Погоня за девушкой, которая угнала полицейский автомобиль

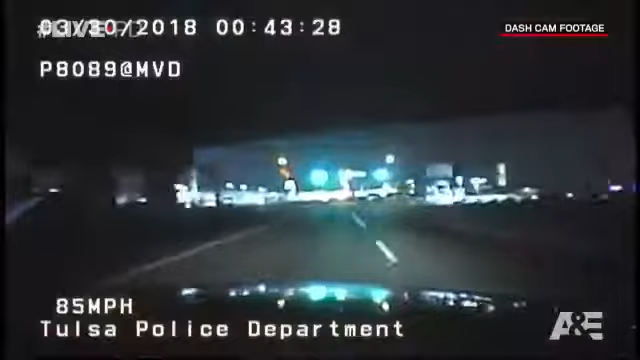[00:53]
The camera in the stolen police car shows the driver reaching speeds of over 90 miles an hour while handcuffed. Oh, God, there's another cop. With several police cars now in hot pursuit, Oh, God, oh, God. She heads toward an apartment complex.